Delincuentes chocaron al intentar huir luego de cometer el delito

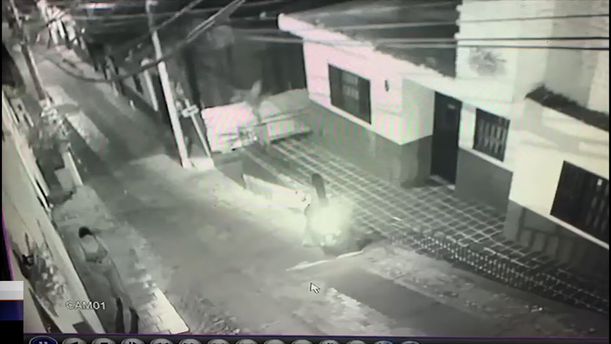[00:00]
En Cámara de Seguridad quedó registrado el momento en el que al querer huir luego de intentar cometer un hurto en el barrio Villanueva,